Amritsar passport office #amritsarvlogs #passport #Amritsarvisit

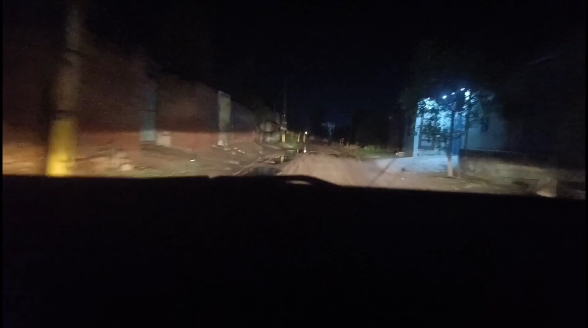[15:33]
में इतने बिजी होएगे मैं पदा चला कि कौन सी रोड पर जाना यह टूटी पूटी रोड गड़े खड़े पदा नहीं क्या क्या इसमें और उपर से बारिश